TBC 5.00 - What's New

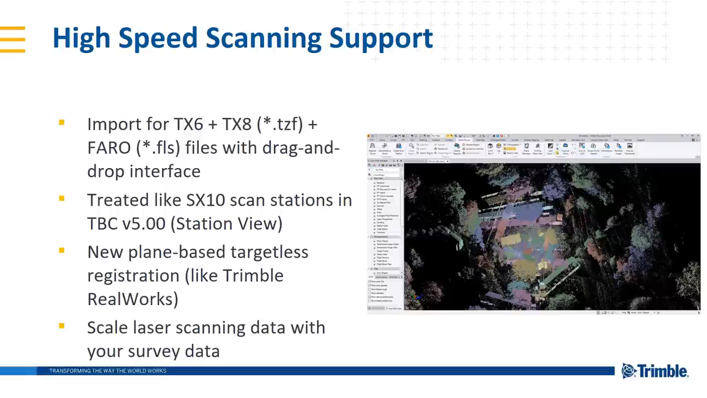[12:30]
And the message here is that now you can scale your laser scanning data alongside your survey data. So if you're working in a state plane system in the United States or a UTM system with a projection, well, you import your scan data in and that scan data will scale according to that projection.
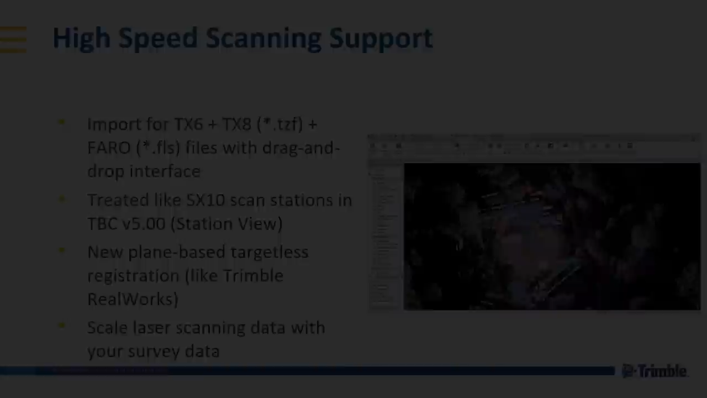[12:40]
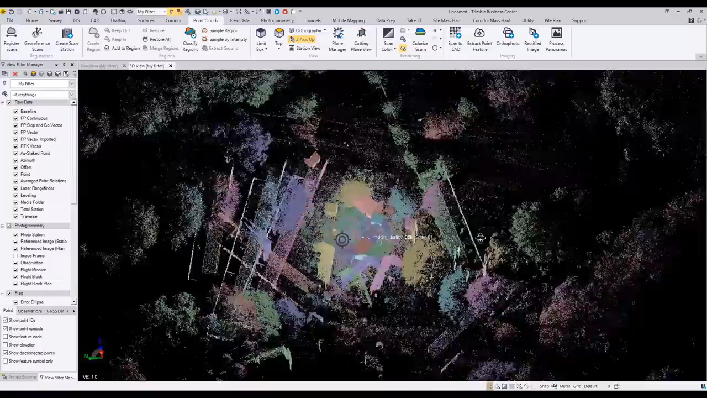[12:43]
So you can see they're colored by scan. So there's several different colors in there.
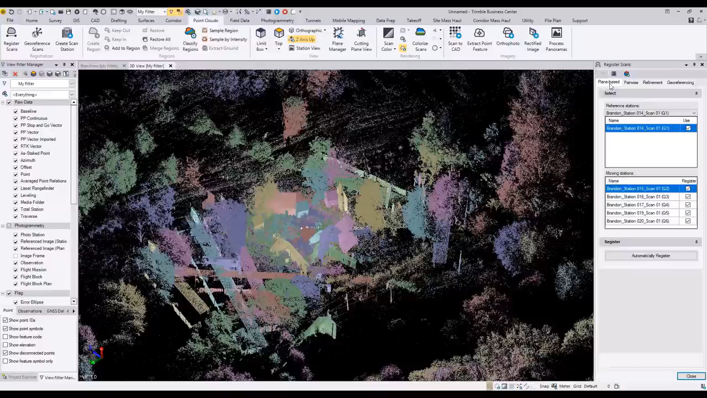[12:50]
We've opened up the new plane-based registration tool in the register scans command.
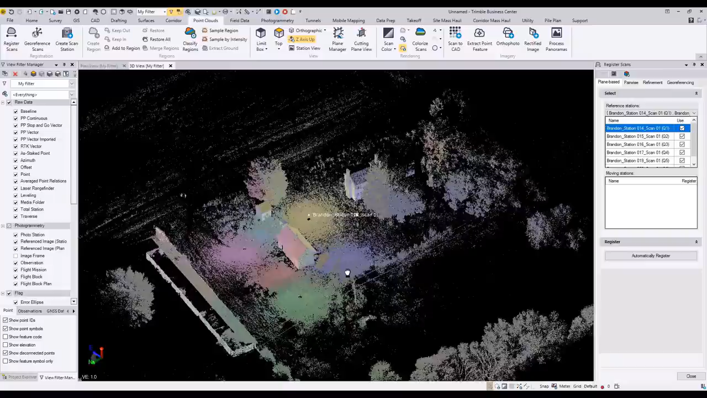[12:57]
And with a click of a button, it looks and finds as many planes as it can,
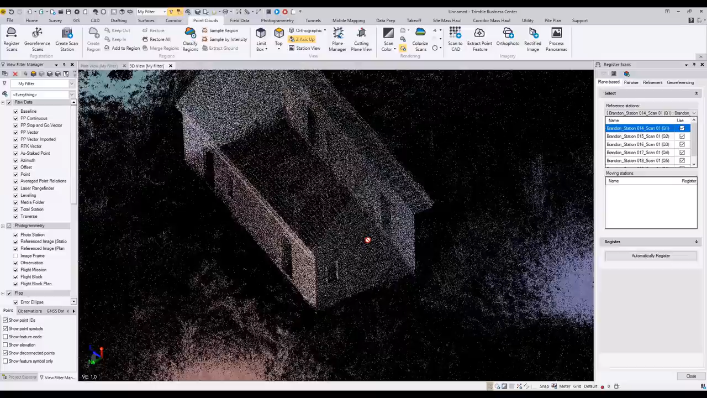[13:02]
common shared across those scan data, and registers them together.
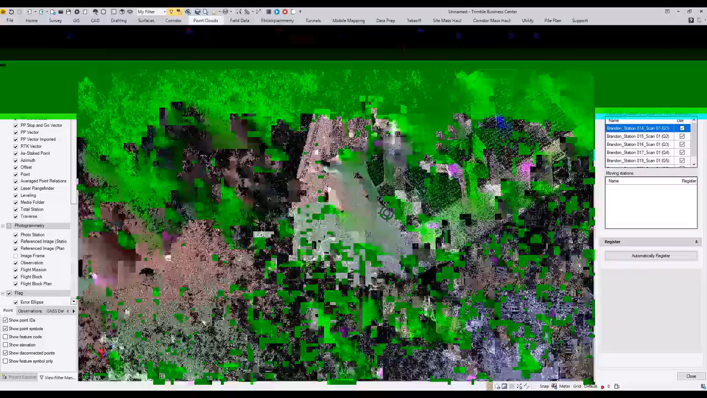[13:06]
You can see here the roof of the house. Perfect example of planes, the side of the house there,
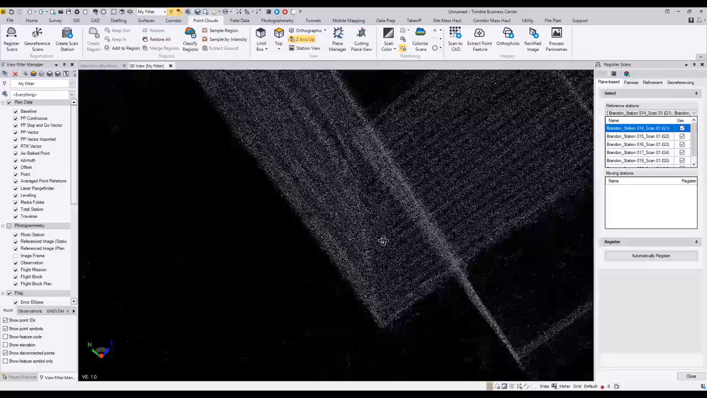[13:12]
zoomed in, and you can see a nice tight registration of those,
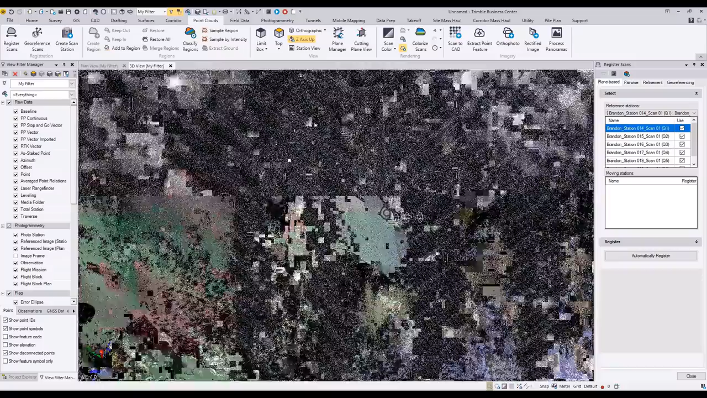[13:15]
I think it's six TZF scanned files.
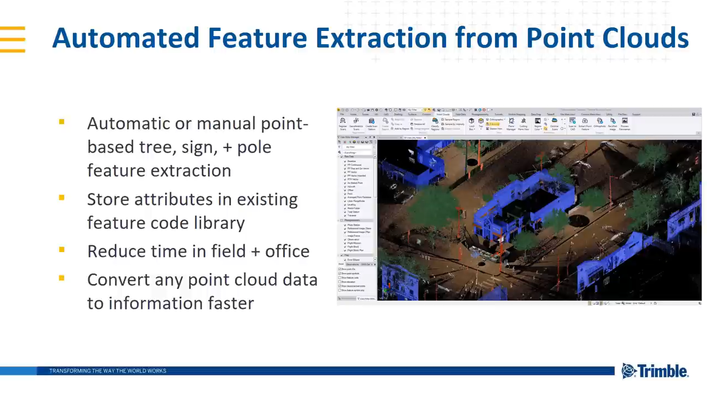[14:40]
There's a spot for attribute data in that based on feature codes. So similar concepts that we've been preaching and have featured in TBC for years, now incorporated into the scanning world and turning point cloud data into information faster, reducing your time in the field and the office. And here's a video demo of that workflow.
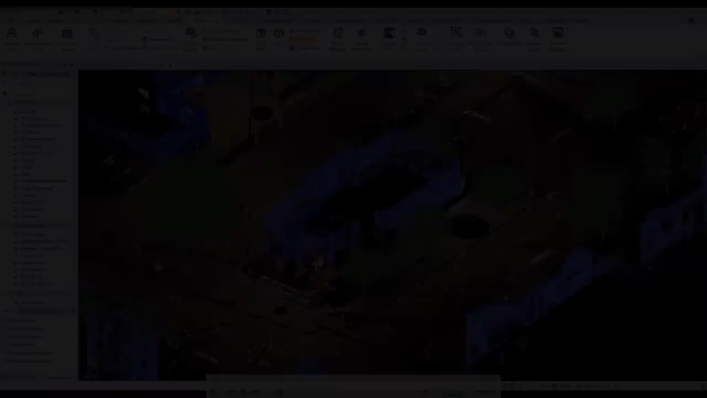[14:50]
First, to walk you through some feature extraction with trees, these. Here's a topo dataset from the SX10. You launch the extract point feature command, and you make a pick on the trunk of a tree.
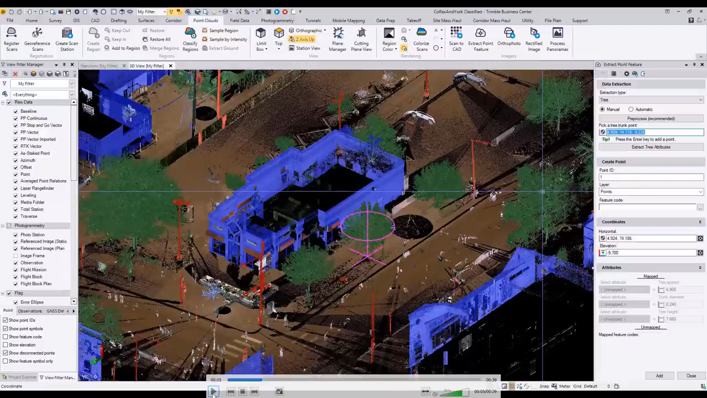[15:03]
In the manual mode, you will get a single feedback of the XYZ position marked by that purple or pinkish X, along with two circles of one as small as the trunk diameter. The larger one up top is the canopy or the cover diameter of the branches,
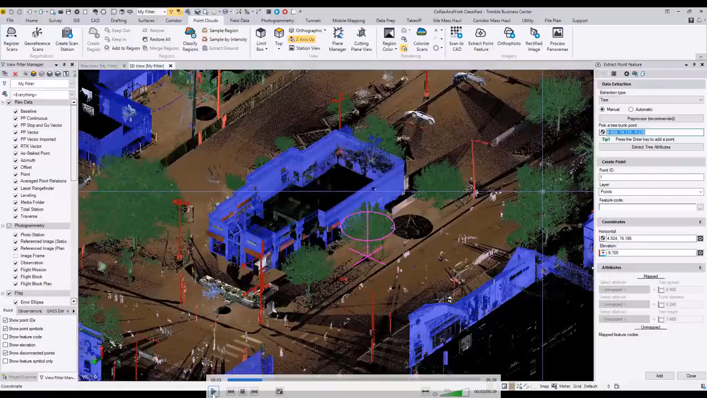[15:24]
and then you get the height of the tree as well.
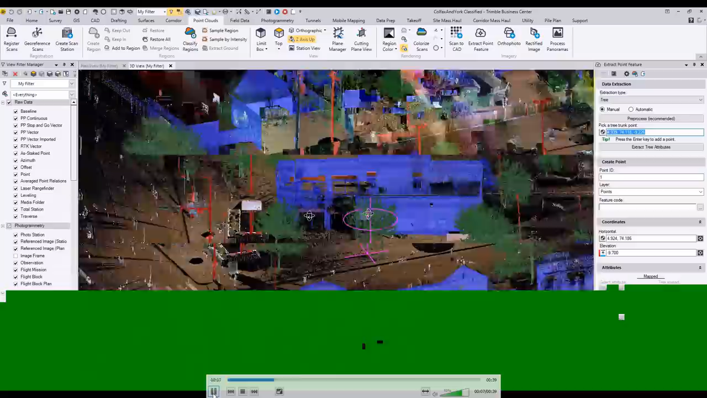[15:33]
Moving forward into the manual or automatic mode, if you single click, you will get all of the trees that the algorithm can find based off of the point feature classification classification of high vegetation and ground.
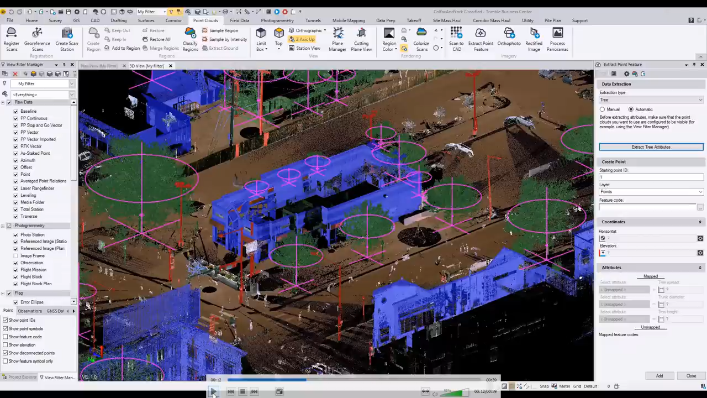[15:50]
Those are really important. They're not critical for the operation of this tool, but will definitely help with speed and performance as well. So then we'll walk you through where all of this information is then stored.
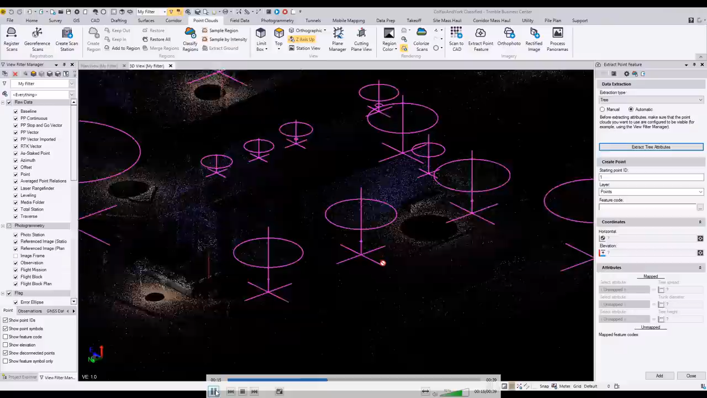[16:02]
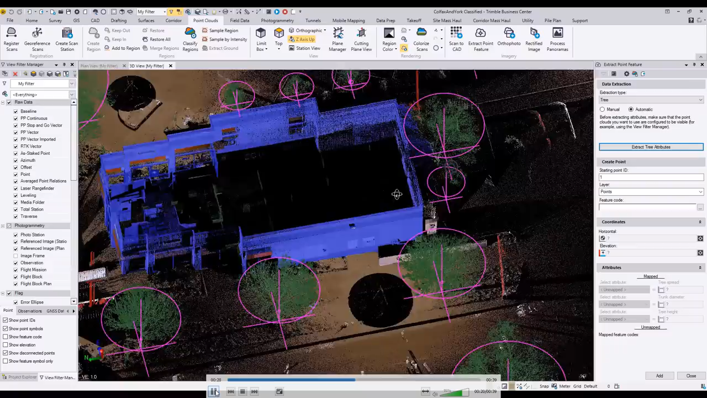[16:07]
You can see on the right in the attributes column of the extract point feature command,
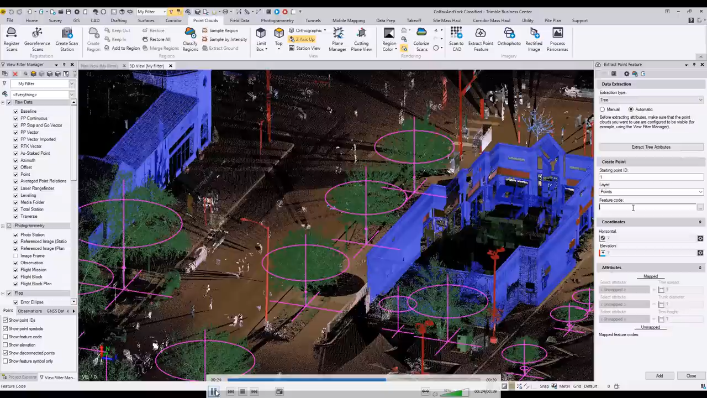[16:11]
you will get the option to select an attribute, what that attribute is, if it's a trunk or the spread of the tree, and where that could then map to from what has just been extracted.
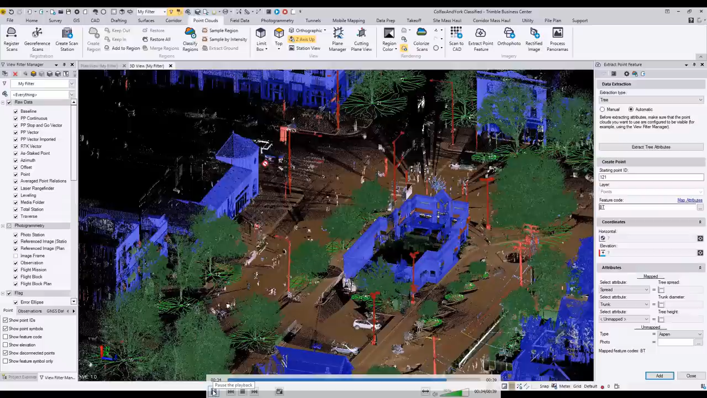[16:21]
And at the end, what you get is very, very quickly. I'd like to say that that was all in real time. But for this dataset, it's about 45-50 trees. I think it took about 45-50 seconds here in real time to extract all of those attributes and give it a symbol. If it's been coded, BT Broadleaf Tree in the feature code library has the symbol of that tree.
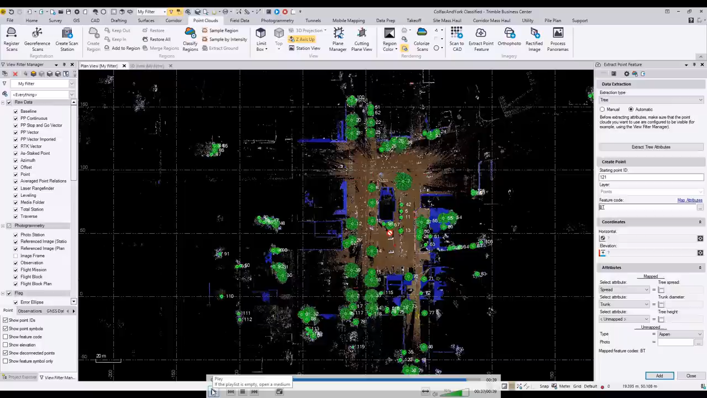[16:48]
So very, very quick way to do some information extraction for trees, very similar workflow for signs and poles as well.